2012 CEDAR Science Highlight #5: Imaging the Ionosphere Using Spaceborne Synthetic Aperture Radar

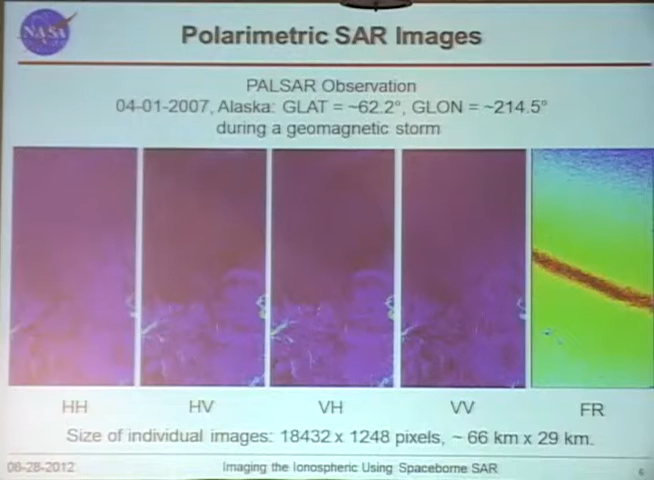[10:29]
and shows this very bright arc in the center, and it's tilted, too. Because this is a relatively new technique, and we're wondering whether this is real or something else,
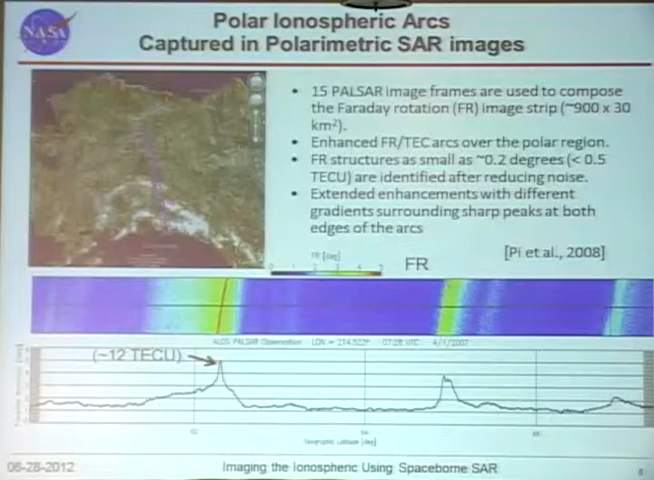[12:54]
and then, so you can see the very bright and the sharp aurora feature, and then on the two edges, you can see the gradients of, of the brightness of, well, in this case, it's a TEC, or far rotation.
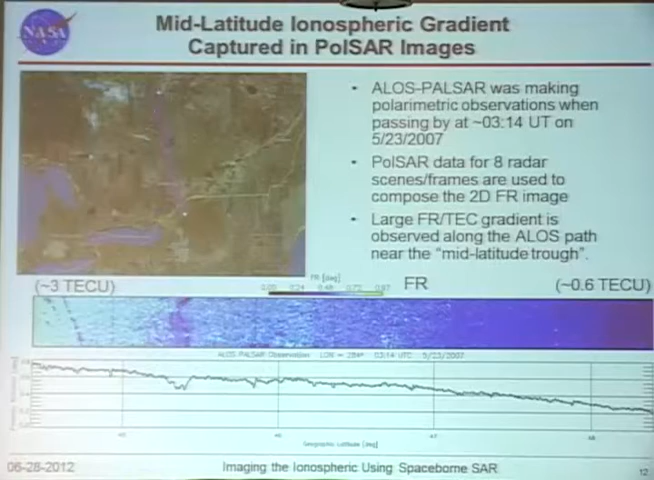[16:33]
uh, far rotation, roughly estimated TEC, um, both ends. So, so in this region, there's a typical ionospheric trough that you can also see in these, uh, these radar measurements. In other cases, we also analyzed data over Japan.